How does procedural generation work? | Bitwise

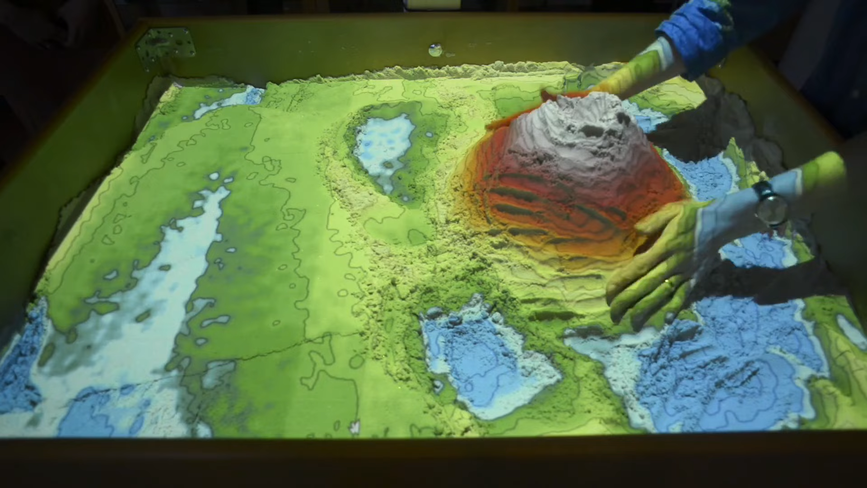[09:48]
Except in this case, the sand is our PerlinNoise map. Once again, if we want to add more details or make our terrain more rough,
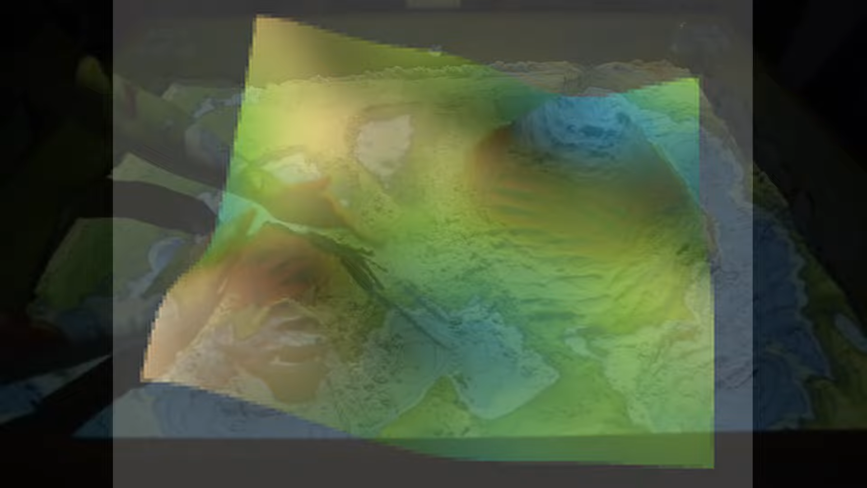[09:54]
we can do multiple passes with this PerlinNoise, each with a different weight, affecting the final result differently.